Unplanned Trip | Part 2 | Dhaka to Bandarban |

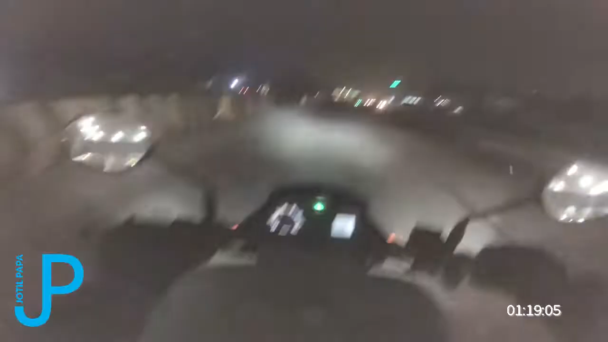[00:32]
বন্ধুরা, আমরা মেঘনা ব্রিজের টুল দিলাম, তার মানে বুঝতেই পারছেন যে আসলে কোথায় যাচ্ছি। আর রাতের জার্নি, অনেকদিন পর হয়তো একটা আশা পূরণ হবে। ফেনী 122, কুমিল্লা 65, কক্সবাজার 361, আর পড়তে পারলাম না, বাদ বাকিটুকু চলে এসছে। সাকিব সাহেব আসলো, হুলি বাতায় দিল, আর আমরা
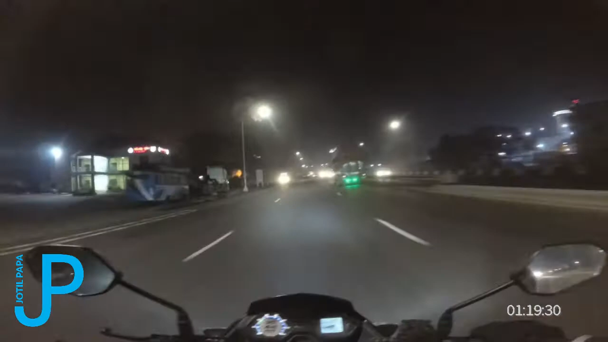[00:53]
হুলিতে নাচানাচি শুরু করে দিলাম। বন্ধুরা, আমরা মূলত যাচ্ছি হচ্ছে বান্দরবন,